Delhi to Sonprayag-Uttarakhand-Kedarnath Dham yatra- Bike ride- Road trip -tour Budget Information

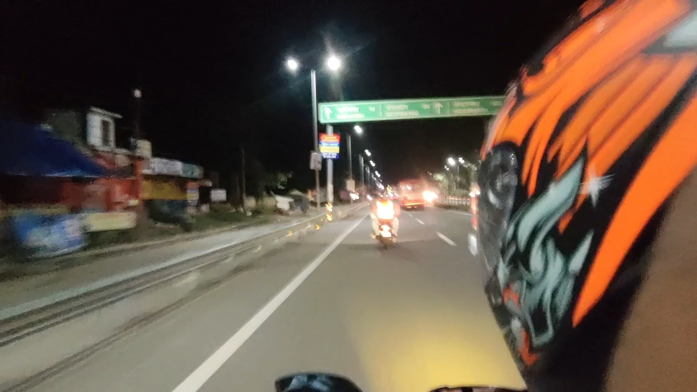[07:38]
महादेव। रात के करीब बज रहे हैं 1:30 और हम सब ऋषिकेश टू शिवपुरी रोड पर हैं।